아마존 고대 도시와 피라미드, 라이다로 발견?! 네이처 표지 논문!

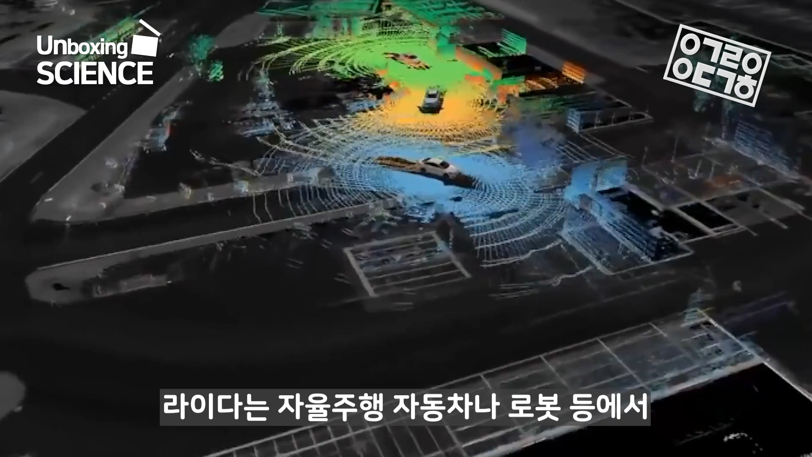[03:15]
자율주행 자동차나 로봇 등에서 주변 환경을 파악하고 위치를 파악하는 데 활용되는 핫한 기술이죠